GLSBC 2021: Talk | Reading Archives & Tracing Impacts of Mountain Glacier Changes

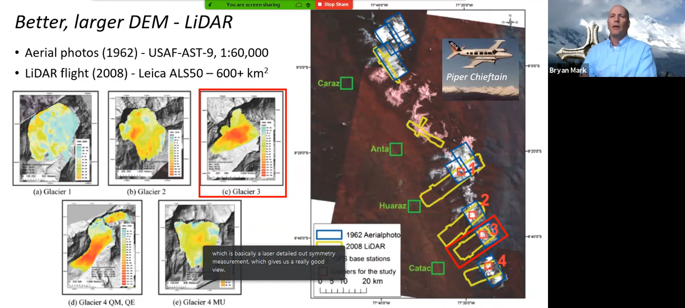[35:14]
which gives us a really good view to again do volumetric changes of glaciers not just the area and so we saw some really interesting patterns that you'd get a lot more volume loss than you would have